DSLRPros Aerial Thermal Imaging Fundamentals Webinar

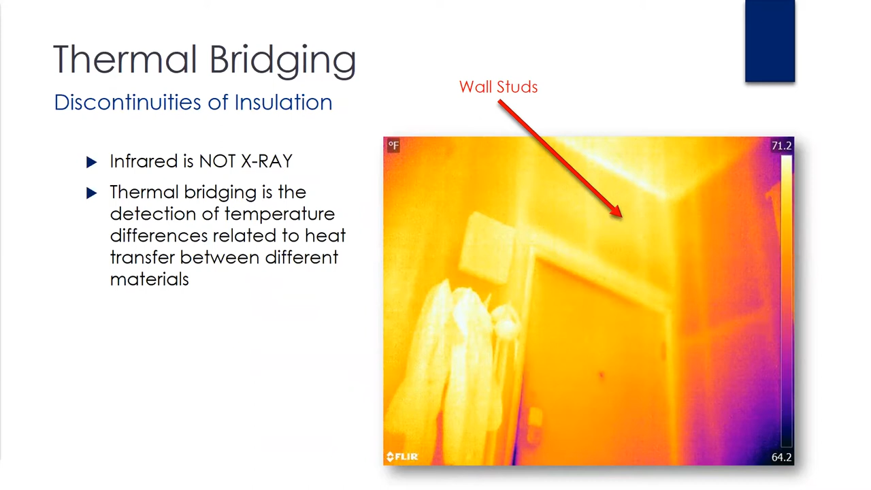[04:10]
On screen: scale top 71.2°F, scale bottom 64.2°F
camera this type of thermal inspection can be used to identify hot or cold spots related to insulation gaps or while forming a building and envelope inspection this next image you can see where the thermal radiation from a very hot water line is transferring radiant heat energy through the concrete foundation and also from behind the stucco wall this type of inspection might be used to identify and map certain types of buried infrastructure now this image was taken later in the evening where the temperature delta is much
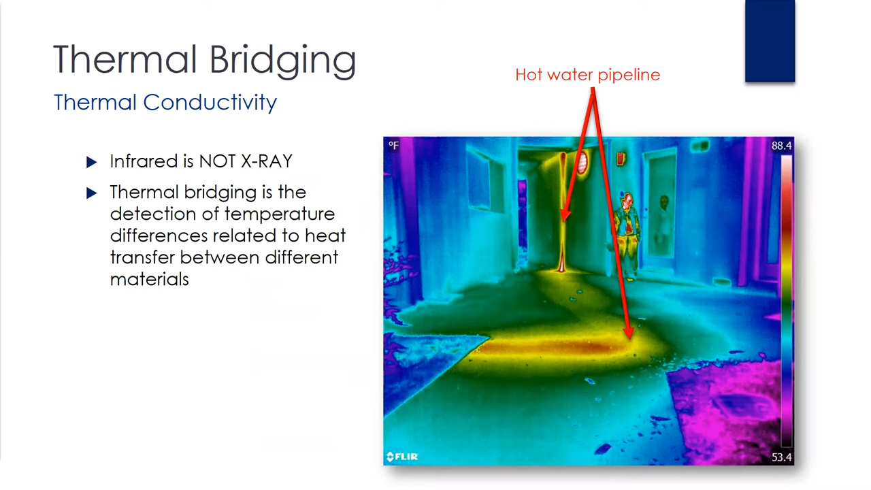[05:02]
On screen: scale top 88.4°F, scale bottom 53.4°F
better results for greater contrast obviously flying at different times of the day would obviously give you better contrast as well spectral range uncooled versus cooled we do get this quite a bit where folks are looking to detect gases via an uncooled core the zenu's xt is based off of the flare tau 2 uncooled thermal camera which has a spectral range of 7.5 to 13.5 micrometers and can only detect the gases that are under pressure with a
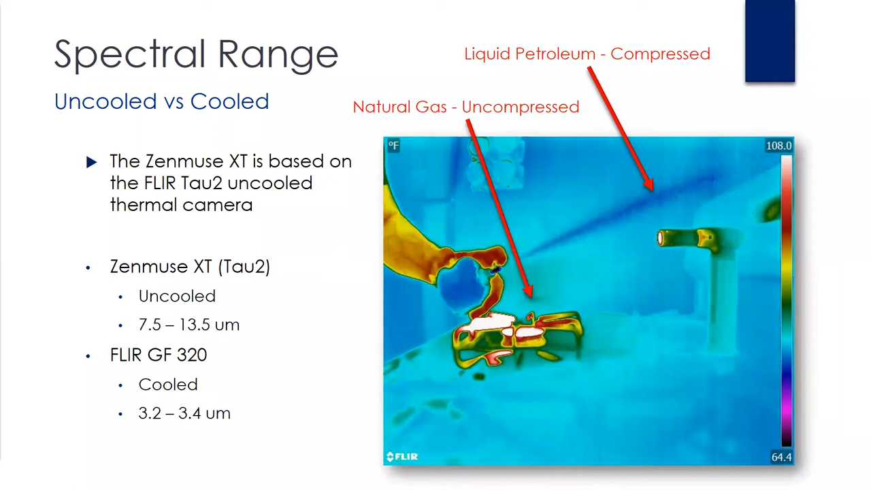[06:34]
On screen: scale top 108.0°F, scale bottom 64.4°F
you would need to see that the pressurize the temperature differential from a pressurized gas flow
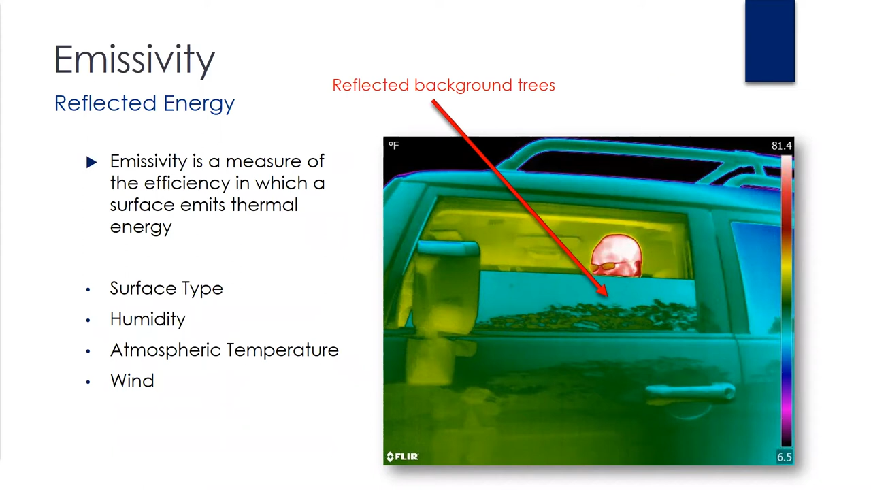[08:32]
On screen: scale top 81.4°F, scale bottom 6.5°F
you can also see where the uh the actual individual holding the camera which is probably about uh zero degrees is also reflected in the side of the car and the um the background of the trees is reflected against the glass in this image you can see the dispersion of boiling hot water into a cold standing pool of water and as you get farther out from the viewing angle on the top right hand corner uh you'll be able to see the reflected heat energy of a nearby power line visible on the surface of the water so when you are out there uh and gathering your data that's definitely something that you want to be well aware of uh especially
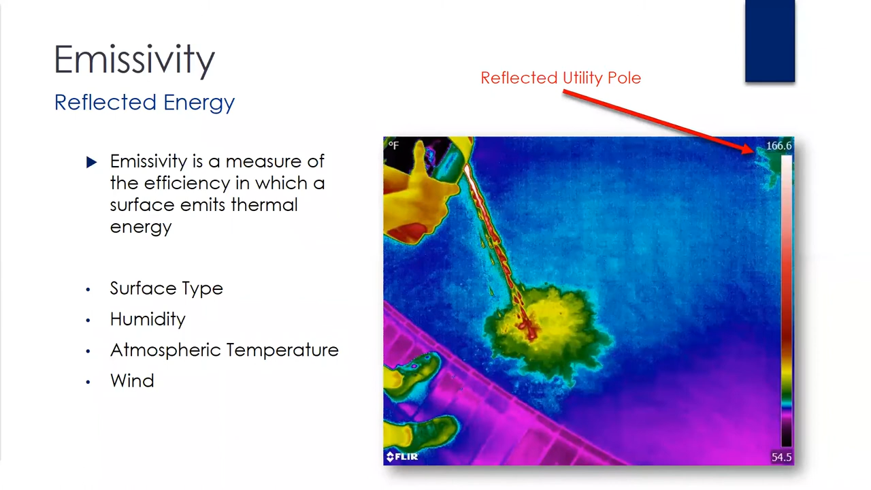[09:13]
On screen: scale top 166.6°F, scale bottom 54.5°F
when you're flying is your viewing angle uh what angle and also obviously your massivity later on in the powerpoint presentation i'll be going over um sort of the post analysis and showing you where you can actually set those uh settings all right performance versus radiometric uh this is often a a subject that um lots of people are a little bit confused about and what i'm showing you here are the post analysis data that you would capture after your flight
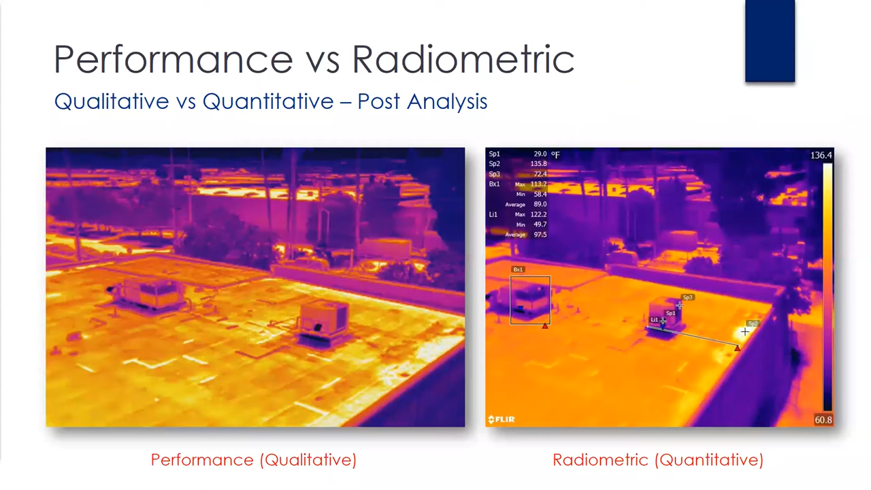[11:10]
once that radiometric image is imported into software the operator is then able to manipulate the color palettes perform various temperature measurements on any pixel of the screen uh using the tools as you can see now this next comparison is going to show you the difference between a performance and a radiometric as you would see it in a live video stream so this is as you're applying uh on the left hand side you'll see the performance or qualitative where even though you you know
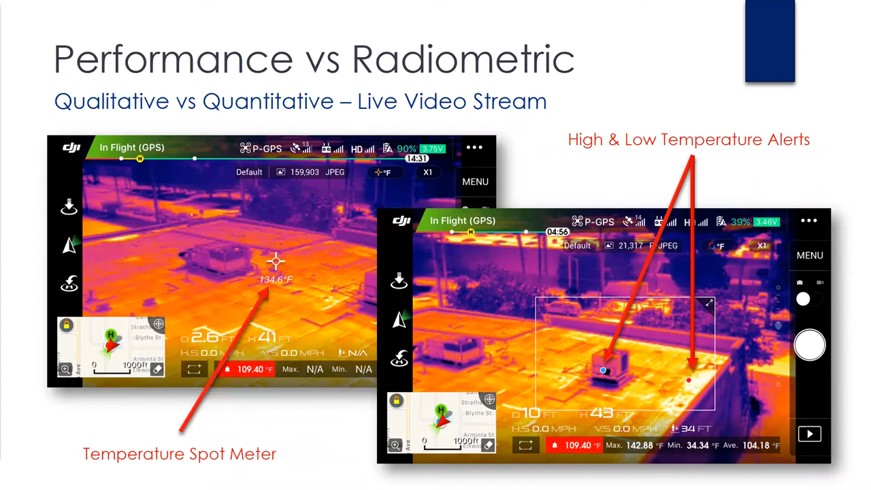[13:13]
On screen: max 142.88°F, min 34.34°F
uh you'll have the temperature data saved to each image where you can then further manipulate it this is an example of a performance picture uh obviously qualitative like uh like we talked about earlier where the performance is going to basically give you um or give the operator a quick way to visualize temperature via color palette in this image you can clearly see the temperature of the transports the transformer is uh pretty high compared to the rest of the components on that utility pole some other uh use cases uh would be a flat roof inspection
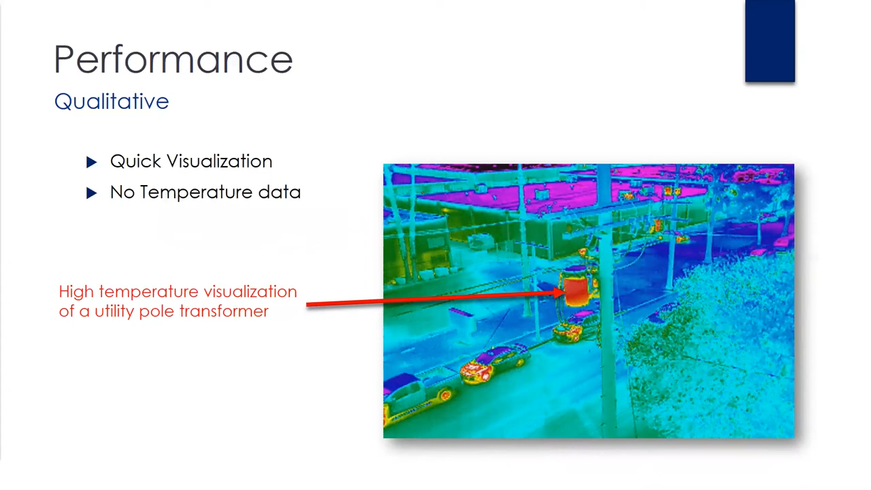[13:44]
this next image is uh sort of an example of radiometric
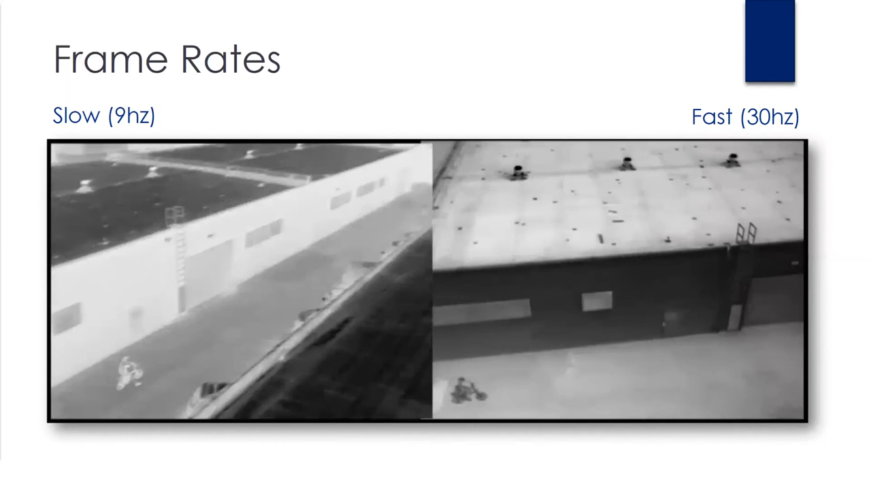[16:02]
it's a little bit a little bit choppy because of the slow frame rate versus the 30 hertz on the right which is a little bit more fluid i'll play that a couple more times so everybody can see that